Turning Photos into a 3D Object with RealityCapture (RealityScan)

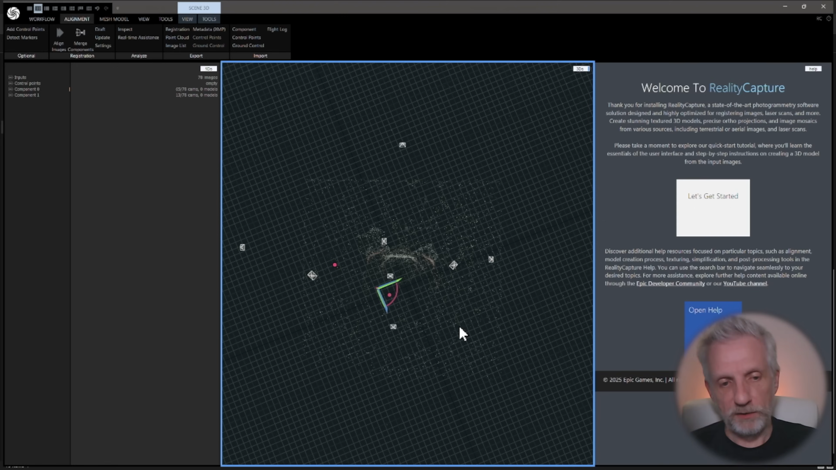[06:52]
So about navigation, this is where you're going to be able to look at your point cloud. This is unlike anything that I've ever seen, but maybe you've maybe you've seen this model before.
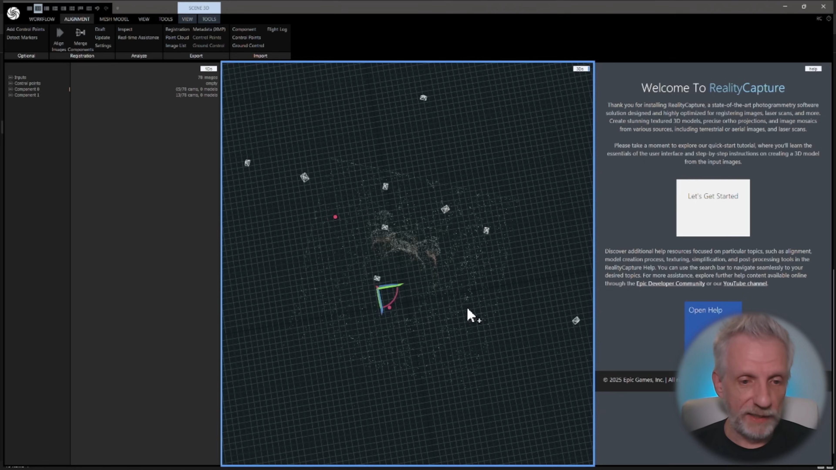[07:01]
Control, right click to move around. Scroll the mouse wheel to go back and forth. And I believe scroll and the left mouse button to pan.
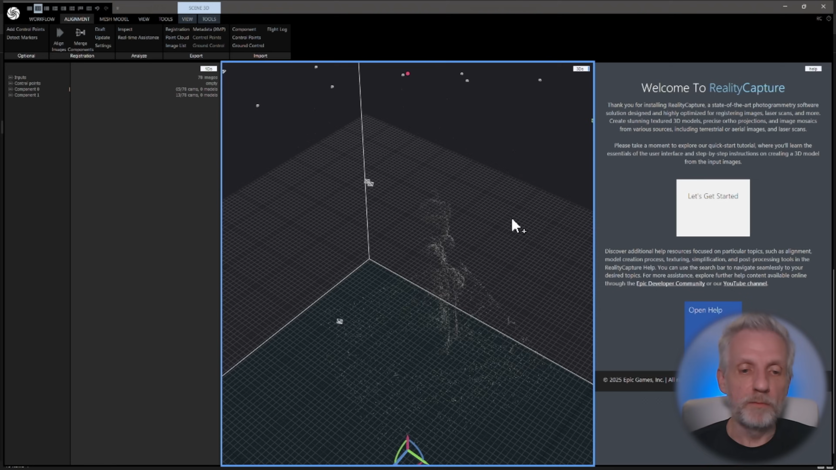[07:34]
If we go closer, you can sort of see the outline of my object. You can also see that we can probably do with a bit more data from the back or probably more light from the back. But that's, you know, that's that's fine. That's fine. It also shows you these little it looks like looks like little meteors around around a planet here.
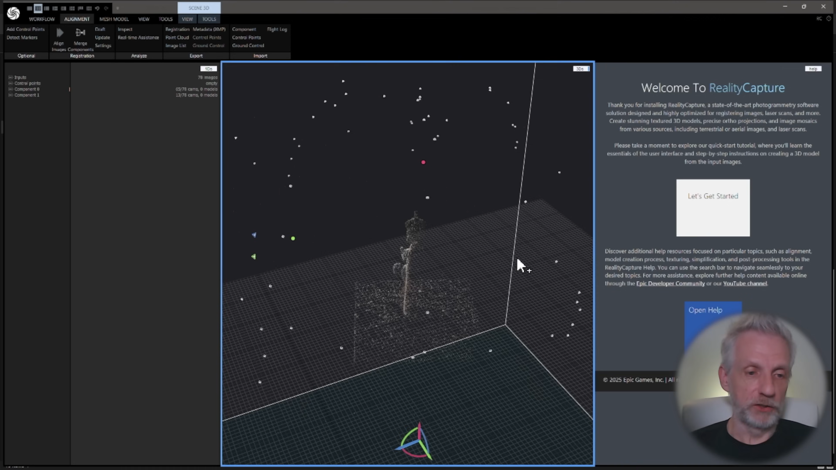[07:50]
These are in fact the camera positions that it detected and it used all these for that image. So that's quite cool.
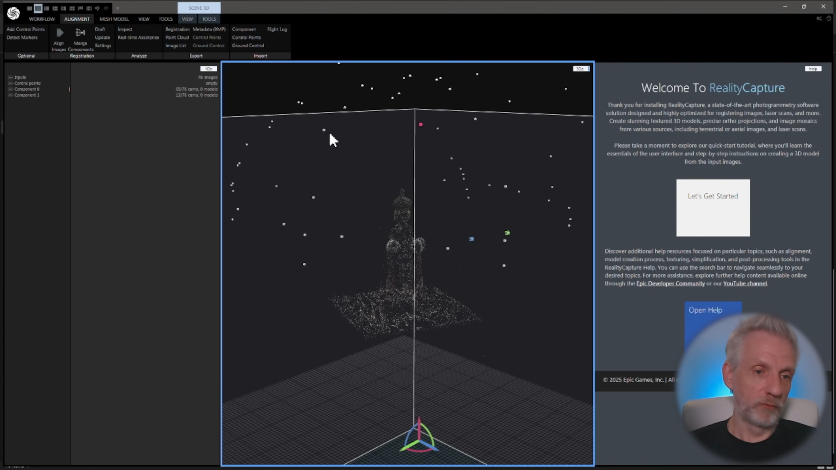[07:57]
Every little dot represents a position where my colleague took a photo from, which is kind of cool.
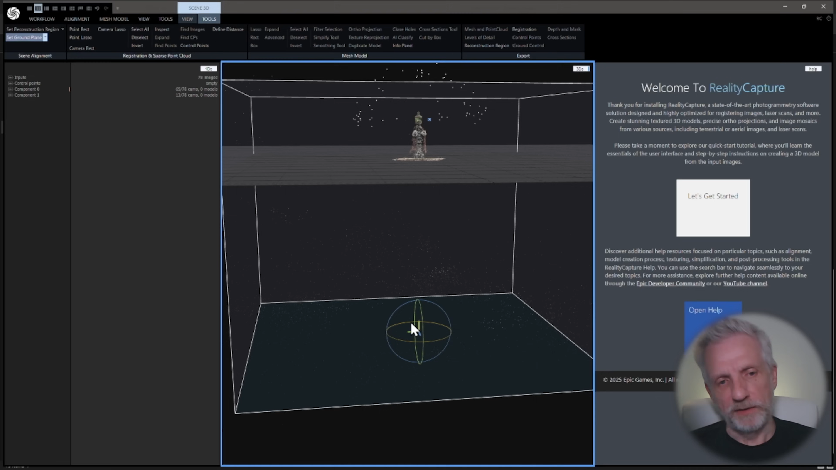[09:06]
Here I want to kind of crop that out. I want to do this and I also want to make sure I turn this around.
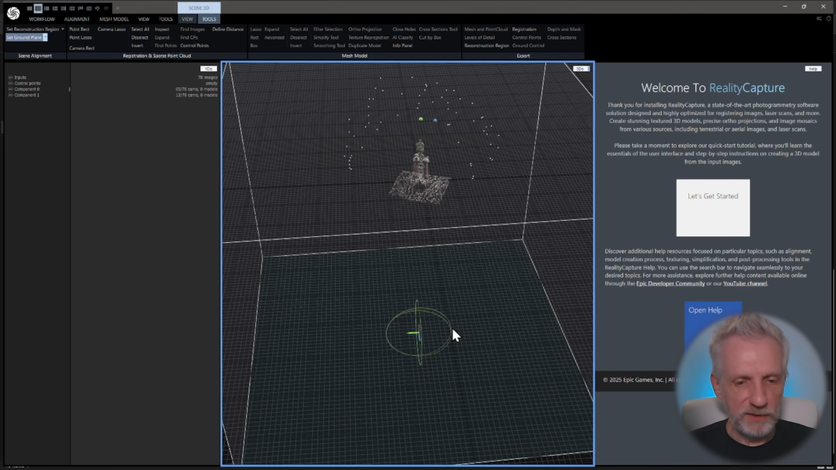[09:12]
So you can go while you're doing that, you can also turn this so that the object faces the correct way. Sometimes it gets recognized 90 degrees on an angle, but you can either fix that right now or fix that in your 3D modeler.
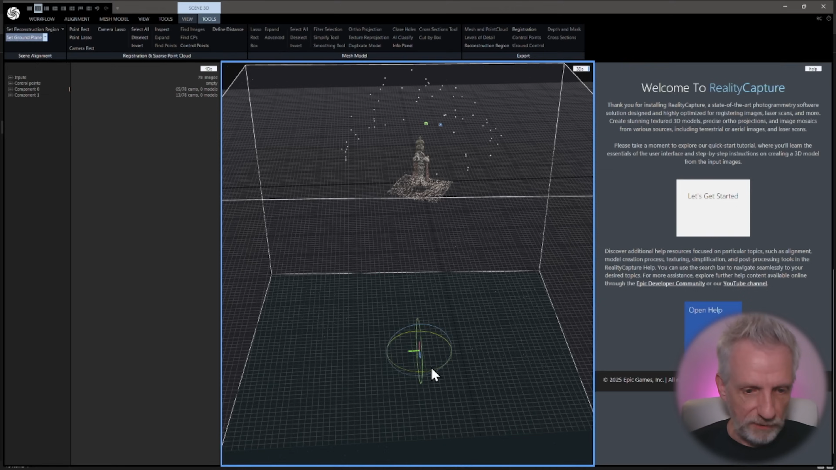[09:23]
So I think we want to go and do something like that.
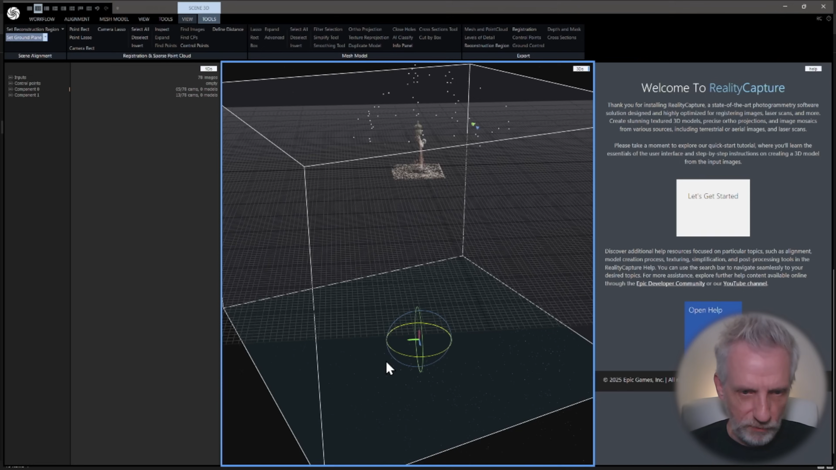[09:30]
So this sort of looking forward is sort of here. For me at least, I'm going to go and do this. So that's sort of what I want. And now go and say set ground plane again.
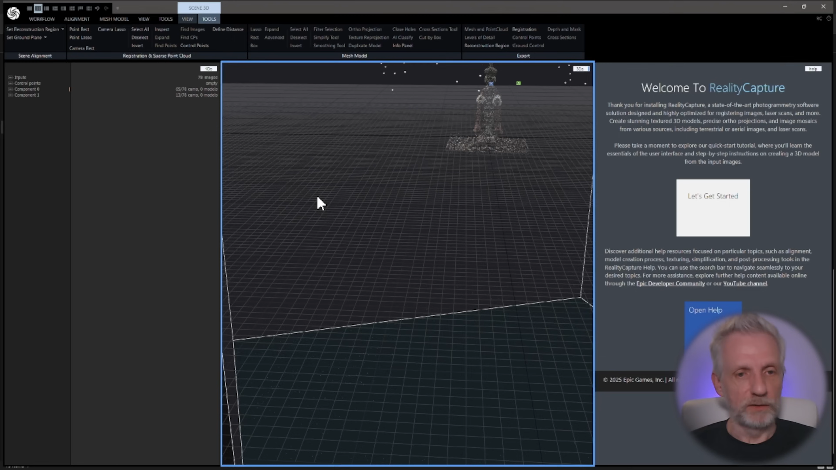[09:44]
And then it goes and it's sort of recognized that. The next thing I want to do is set the reconstruction region because I want to go and crop this down
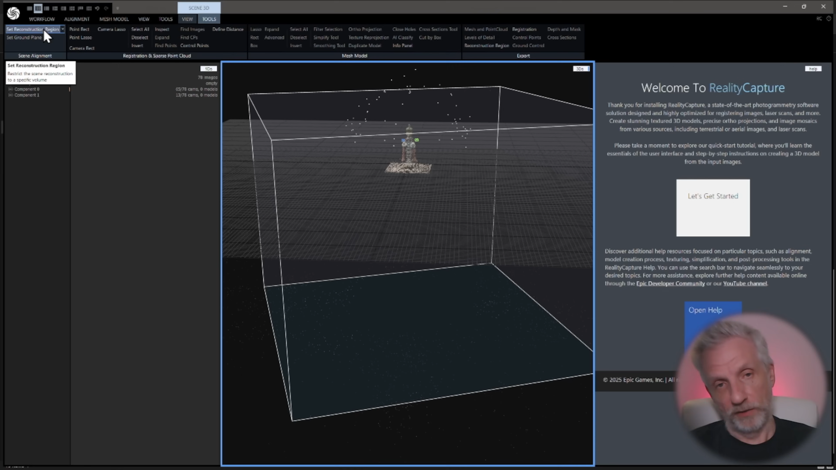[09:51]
so that it only focuses in on this one region there. So if I go and click that, set reconstruction region, then I can go and drag these little points in from the outside.